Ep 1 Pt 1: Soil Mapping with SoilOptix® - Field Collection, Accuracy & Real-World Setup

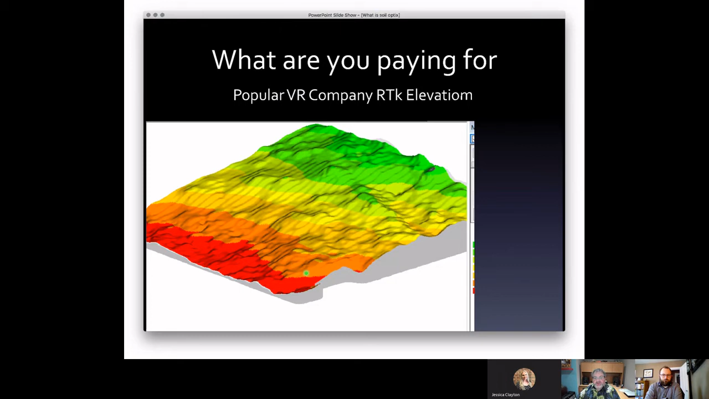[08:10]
This is some RTK elevation from a popular VR company that's out there and you can see every pass in the field. And when we processed another field for the same grower who shared his data and presented him with it, he says, my land's not terraced. We said, well, we know, but when you're using a subpar RTK system, you're not going to get good elevation.
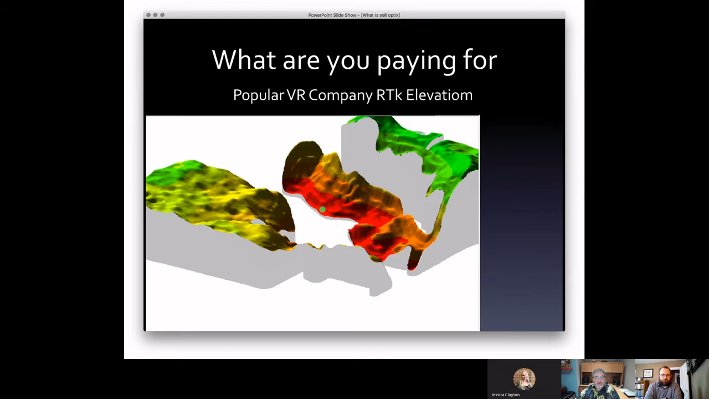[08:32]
So be careful what you're paying for out there. Then he says, well, I got VRS. I'm going to send you that data from my combine and let's see what it does. And this is a sample of one field. This would be somewhere in the middle of the quality of data that we got. Some fields worked out not too bad. Some fields were worse than this, but it's really not elevation data that we can use to do anything less.
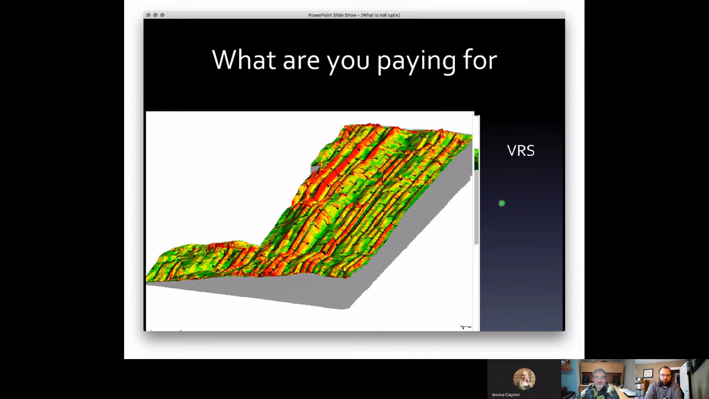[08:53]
So again, you got to start with good quality data. And again, I guess back to that old saying, garbage in, garbage out. So you got to be careful on what you're doing.